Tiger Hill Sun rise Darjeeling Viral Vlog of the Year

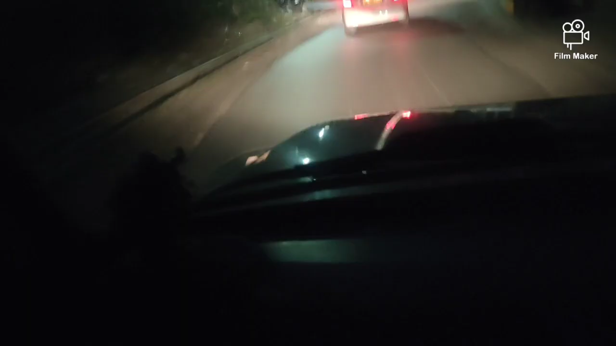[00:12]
अर्ली सनराइज अराउंड 4 AM राइज करके हम लोग निकल चुके हैं टैक्सी से वाया टूवर्ड्स टाइगर हिल्स।
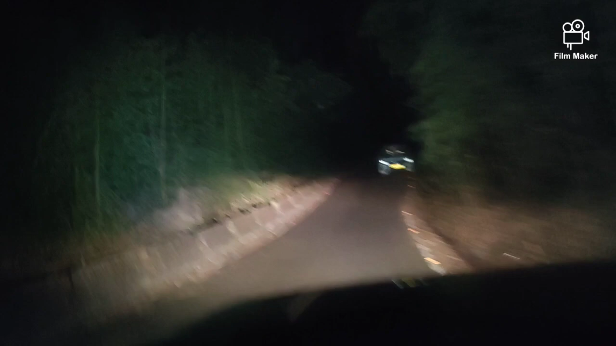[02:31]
गाड़ी अब पहुंच गई है कुछ, हम लोग बस जस्ट पहुंच रहे हैं। ये आ गया व्यू पॉइंट टाइगर हिल्स का।